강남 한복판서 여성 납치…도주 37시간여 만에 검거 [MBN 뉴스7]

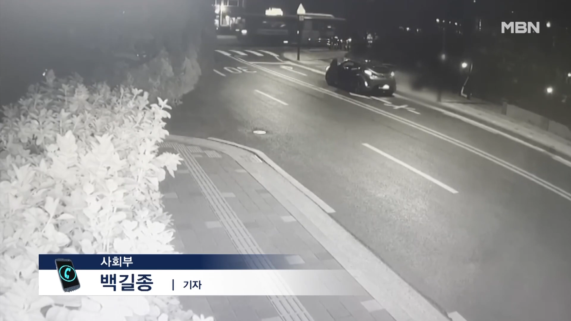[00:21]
그제 밤 서울 강남에서 한 여성을 납치한 남성들이 도주한 지 이틀 만에 붙잡혔습니다. 서울 수서경찰서는 지난 29일 밤 11시 46분쯤 강남구 역삼동의 한 아파트 앞에서 여성을 차량으로 납치한 피의자 3명을 오늘 검거했다고 밝혔습니다. 자정에 가까운 시간이라 목격자가 많지는 않았지만 거칠게 제압당하는 과정에서 여성이 큰 소리로 도움을 청하면서 경찰에 신고가 접수됐습니다.